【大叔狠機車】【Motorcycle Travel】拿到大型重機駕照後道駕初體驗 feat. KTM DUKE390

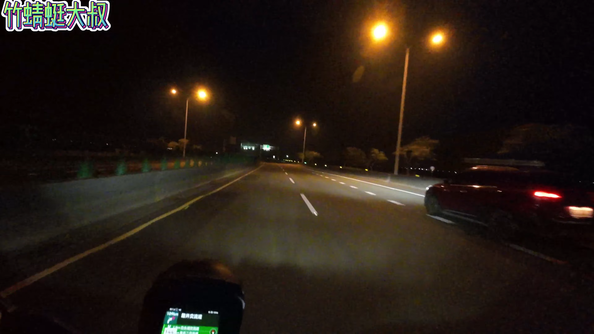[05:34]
另外 KTM 390 Duke 的车头灯真的要称赞一下，交车后可以省下一笔加装雾灯的费用。在夜晚的西滨快速道路可以照亮前方的范围很广，不会因为在全暗的环境骑行而产生畏惧。对了，说到灯具， KTM 390 Duke 是没有双闪黄警示灯的功能，
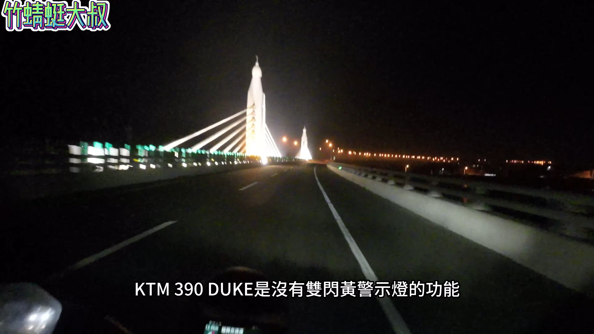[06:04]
有需要的车主或许可以在购车时询问原厂或是事后改装。